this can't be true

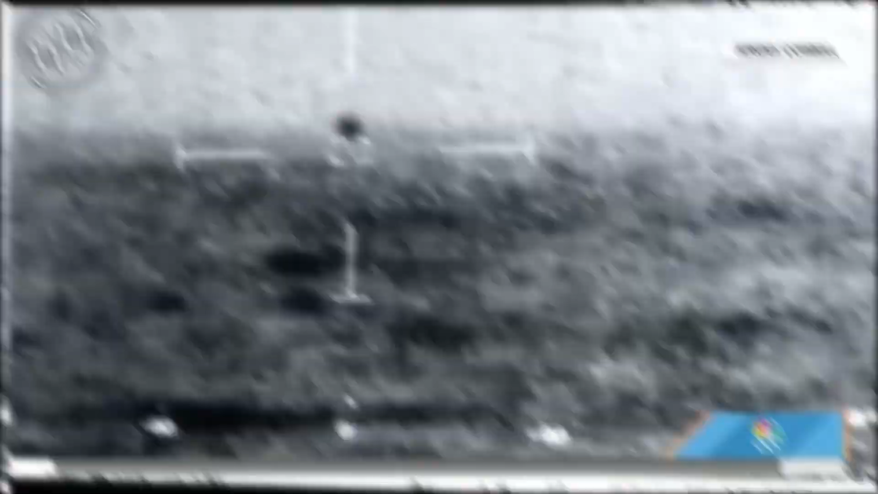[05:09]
were detected by advanced technological equipment such as motion sensors or infrared,
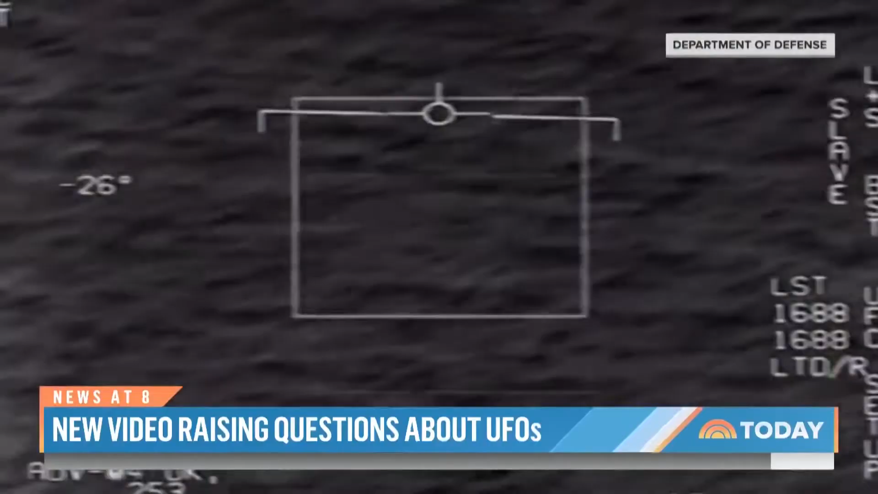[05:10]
to mention a few. And the surprises don't end there.
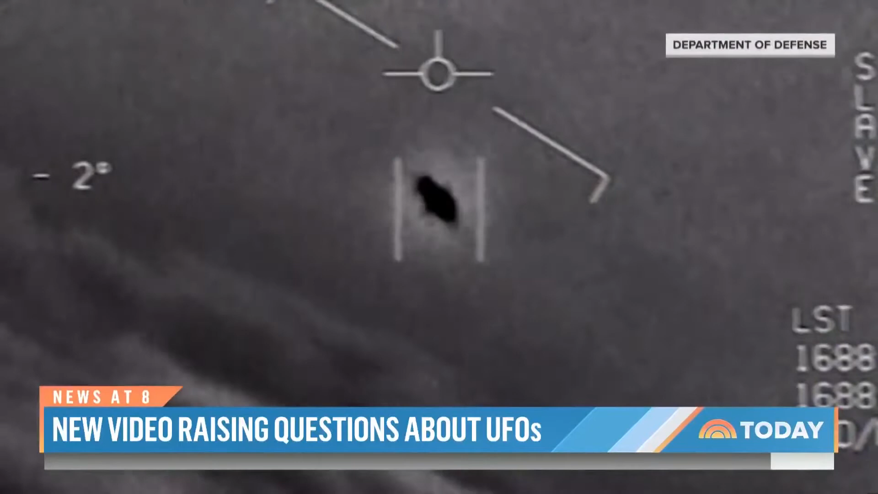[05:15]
In these anomalous case reports, strange behaviors were revealed in the detected objects.